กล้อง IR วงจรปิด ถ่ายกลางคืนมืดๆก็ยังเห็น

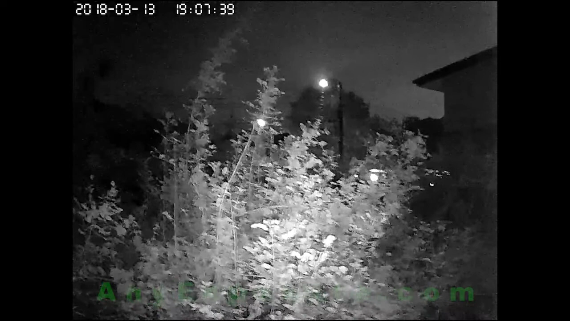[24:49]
กนะครับแต่ถ้าเกิดเป็นแบบกล้อง Inflate ของ Alphawise ตัวน
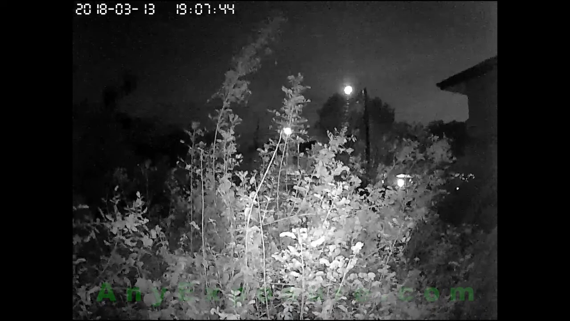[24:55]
ี้นะครับ จะสังเกตได้ว่ายังคงเห็นรายละเอียดว่าอะไรเป็นอะไร
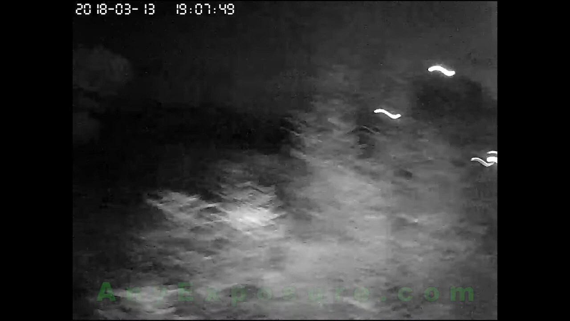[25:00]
นะครับ สีก็จะเป็นโทนเขาดำนะครับ คืออาจจะไม
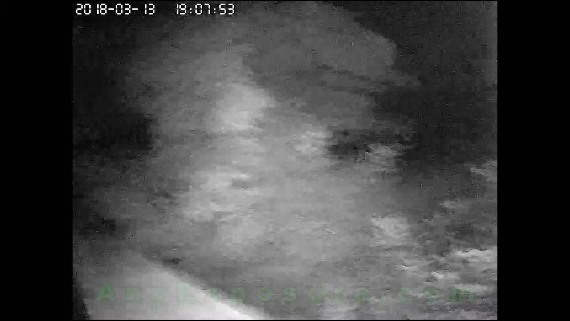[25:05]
่ได้เป็นสีสันสบใส เหมือนในเวละกังวันนะครับแต่ว่าสภาพมืดเรียกว่า
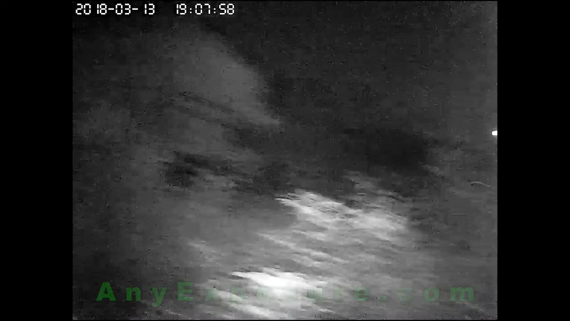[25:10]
เกือบสนิทนะครับ สายตามนุษย์มองเห็นแต่แค่ลางลางนะคร
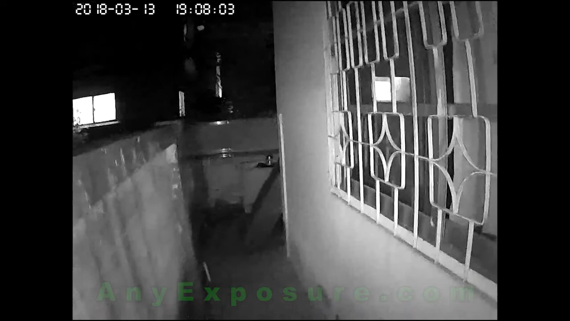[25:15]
ับแต่ว่าถ้าใช้กล้องแบบ Inflate ก็จะเห็นอย่างนี้นะครับก็มาถึงช่วงท้ายของการแนะนำโตสินค้า 없습니다